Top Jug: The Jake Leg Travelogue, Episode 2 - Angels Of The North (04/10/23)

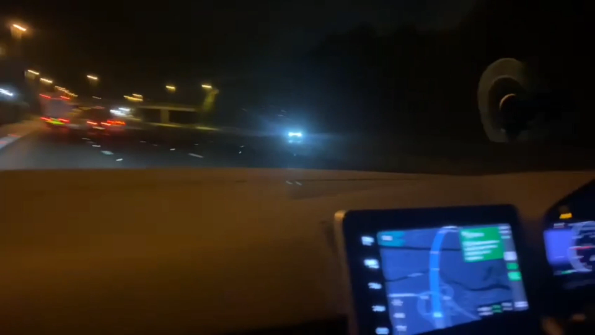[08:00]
At the garage That are never open When you want a hot drink At night It's Friday night It's so dark That I can't even see you guys